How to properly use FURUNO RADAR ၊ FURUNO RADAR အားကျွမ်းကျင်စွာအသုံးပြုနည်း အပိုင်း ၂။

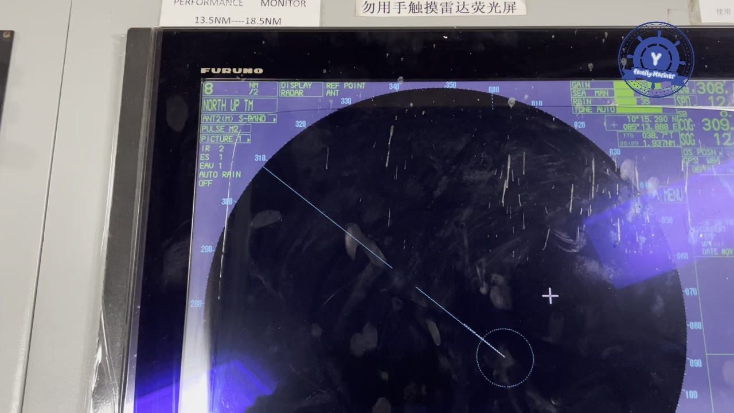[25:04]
bo da so 8 nautical mile 20 nautical mile 16 24 32 48
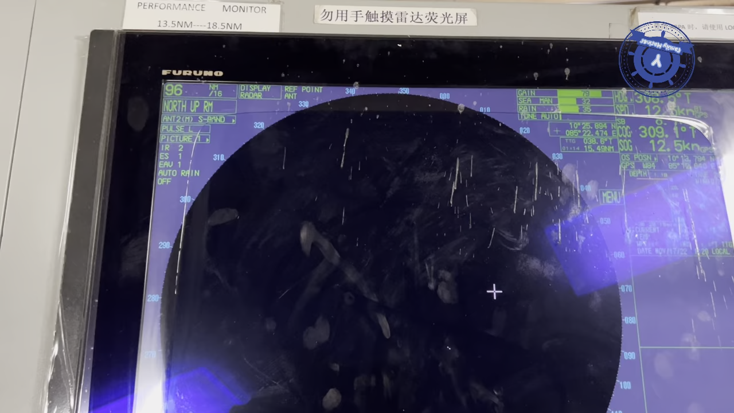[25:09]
96 96 maximum bo no pyein chano lu thap pyo short chin ye minus
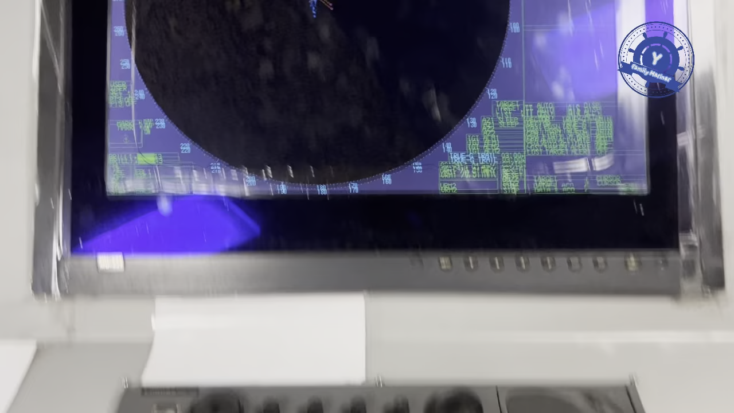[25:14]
48 32 24 16 28 6 4 3 2